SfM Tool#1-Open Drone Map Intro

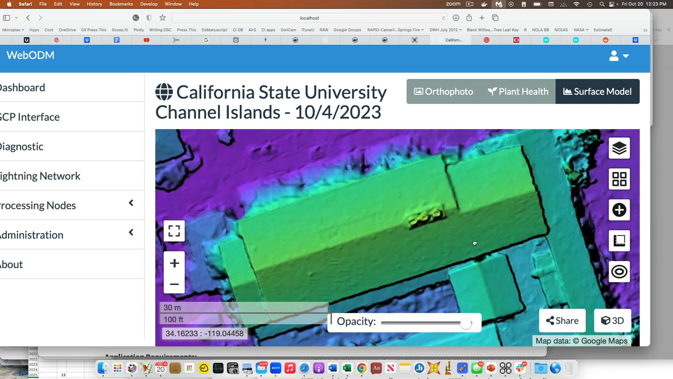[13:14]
But this will another automatic routine, and again, the part that is colored is just the part that we did, right? So our model is overlain into real space over this area. What this is doing is now, just like you guys are used to seeing the color ramp for I don't know, populations or amount of rainfall, this is just the Z. So this color ramp here is referring to the height of the object.
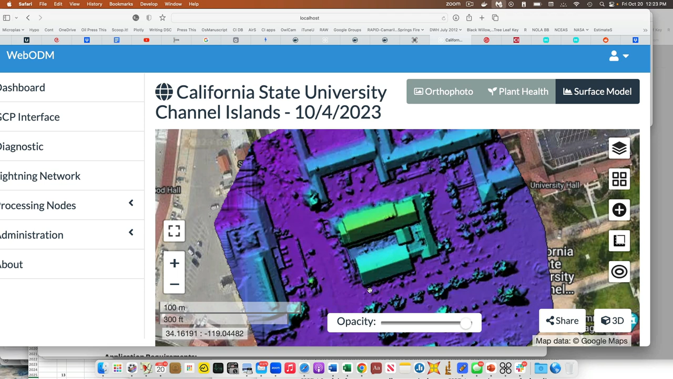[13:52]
And so you can see Sierra Hall stands out very dramatically, and it's the tallest thing around, so it's the most different from the purple color, right? And so maybe that's helpful, maybe that's not helpful. What do I want to do here?
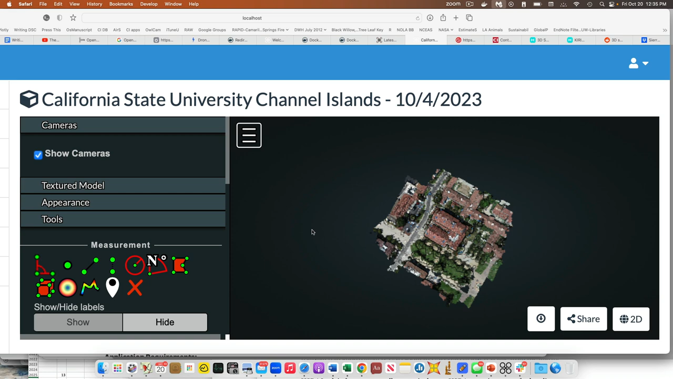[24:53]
Okay, maybe you can see it like this.
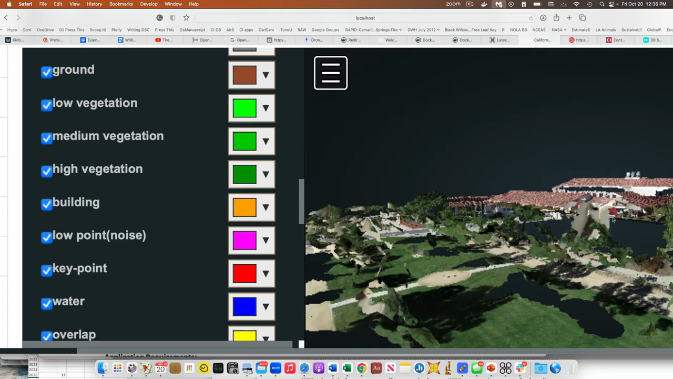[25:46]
There we go. Okay, there we go. So here we go. So we look straight down on this bad boy. He looks like it looks like a building, right?
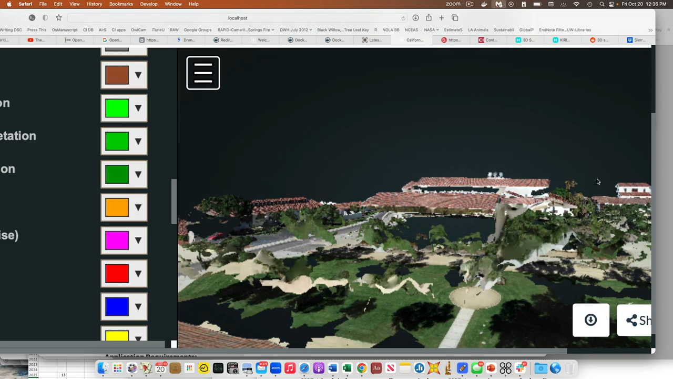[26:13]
There's no walls. There's no sides to this, right? That's because the way we flew this, we had the camera pure nadir. We had it straight down.